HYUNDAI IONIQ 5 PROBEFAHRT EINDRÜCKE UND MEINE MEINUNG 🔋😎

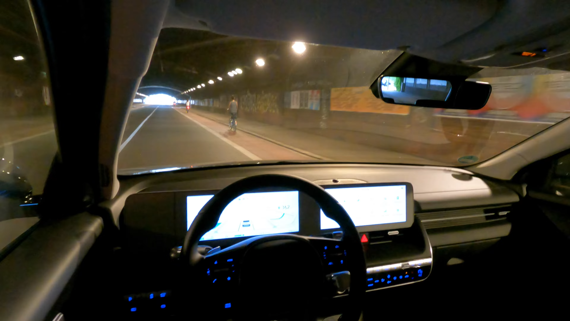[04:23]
So, jetzt sind wir mal im Dunkeln. Könnt ihr mal ein bisschen sehen, wie das hier so wirkt. Ich weiß gar nicht, wie schnell ich hier fahren darf. Ich glaube 50. Jetzt dunkelt sogar das Display ab, Leute. Das ist ja abgefahren.